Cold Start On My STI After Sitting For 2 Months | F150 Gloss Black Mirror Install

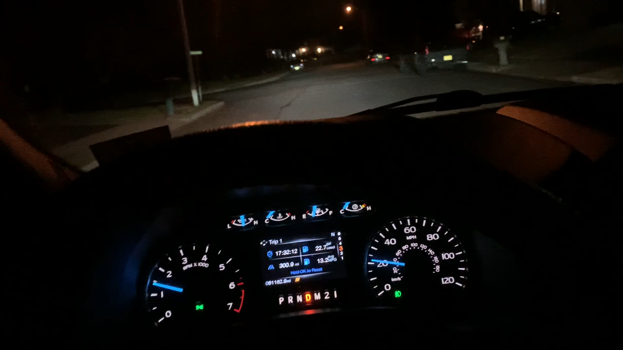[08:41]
All right guys, so to wrap this video up, I'm actually going out to go get some gas in the truck. I have about a quarter of a tank left.